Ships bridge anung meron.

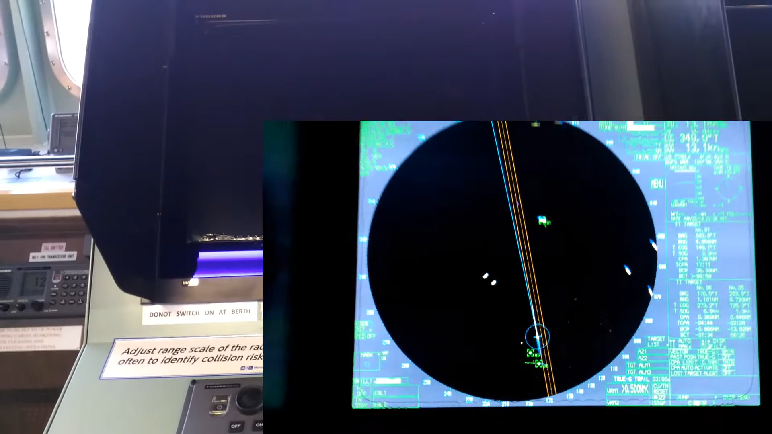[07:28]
Kasi, sa puerto, hindi kasi siya buhay.
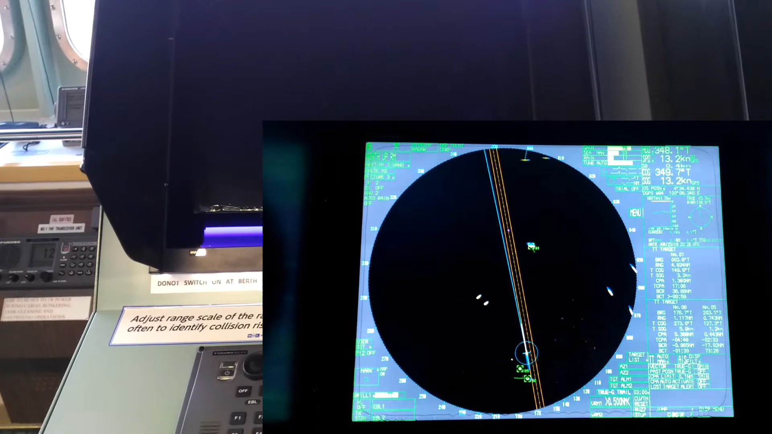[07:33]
So, patay. Dalawa yan, radar.
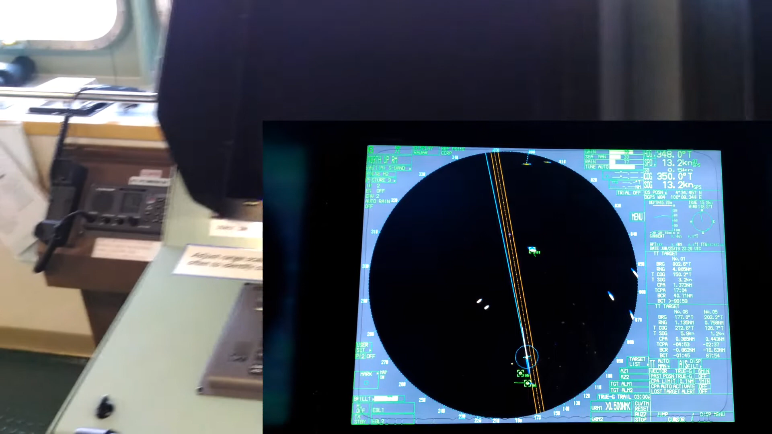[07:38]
Ang radar, dyan nakikita mo yung target, lahat ng target.
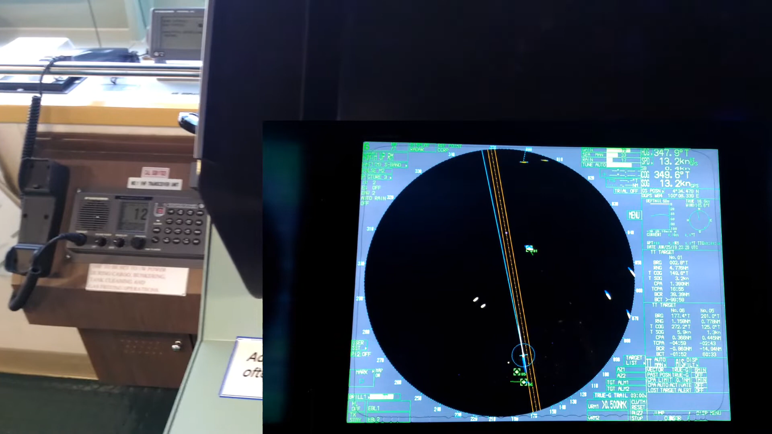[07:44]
Pag may kinili ka, dyan na target, makikita mo information niya,
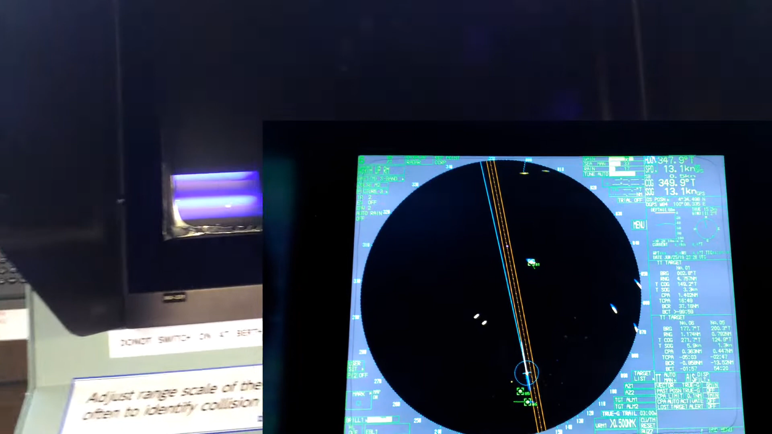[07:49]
speed, distance, yung distance,
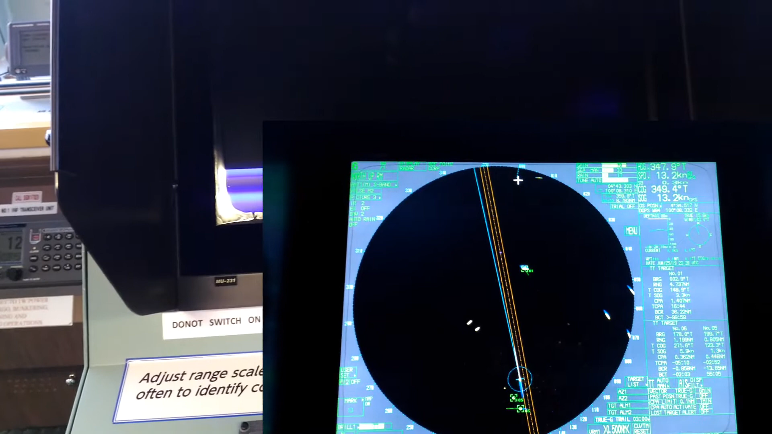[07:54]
ano siya makakarating sa bawat list. Ano siya mag-me-meet, o, gano'ng kalayo ang pagitan nyo.